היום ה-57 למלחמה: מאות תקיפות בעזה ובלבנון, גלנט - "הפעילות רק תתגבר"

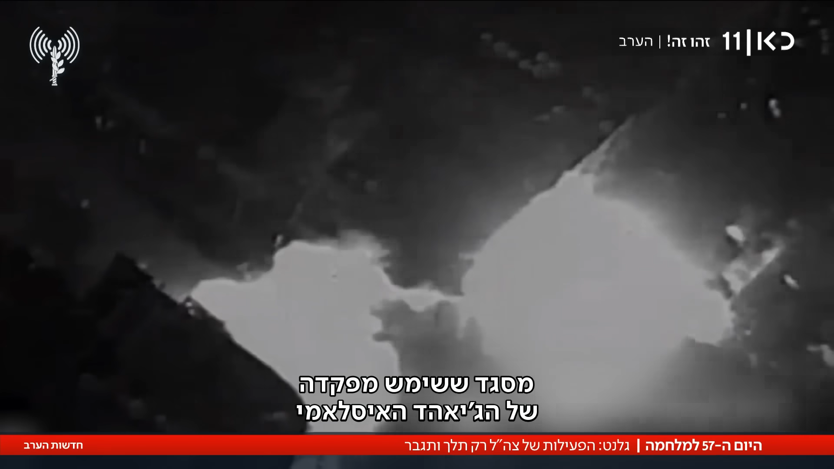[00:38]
מסגד ששימש מפקדה של הג'יהאד האסלאמי, הושמד על ידי מטוס קרב.
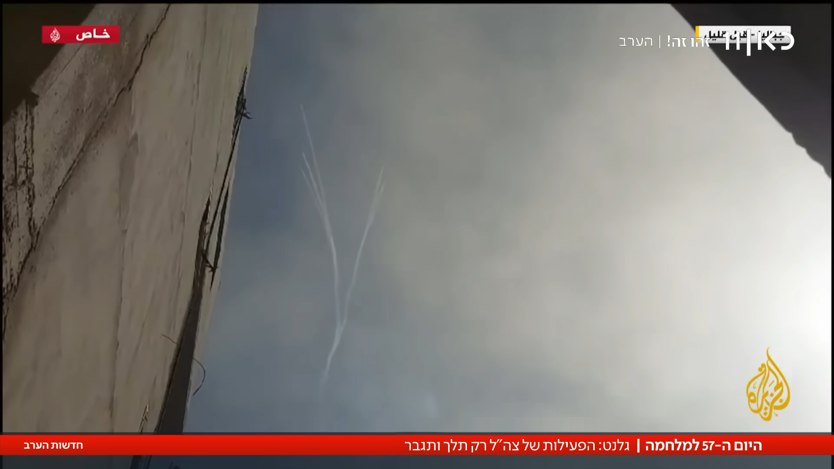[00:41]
כאן תקיפה של מחבלים, על ידי חטיבה 401 במערב ג'בליה.
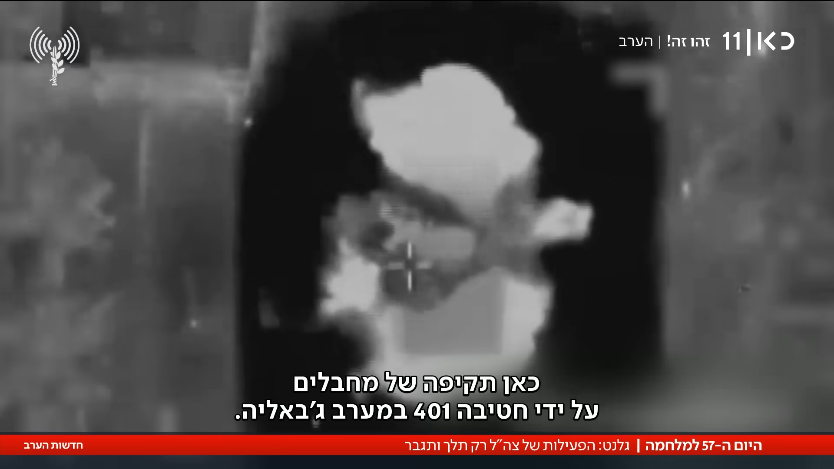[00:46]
טילי גרד ורקטות נוספות נמצאו בפעילות של חטיבה 261 בצפון הרצועה, מוכבעים, מתחת ארגזים של סוכנות הסיוע אונרה.